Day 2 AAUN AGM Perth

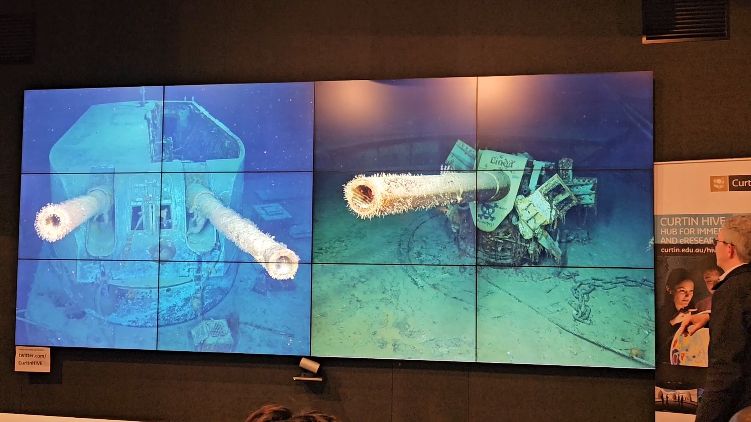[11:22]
This image is quite interesting from a number of perspectives. One is that it indicates, shows how much clear water we had. This is down at 2.5 kilometres underwater.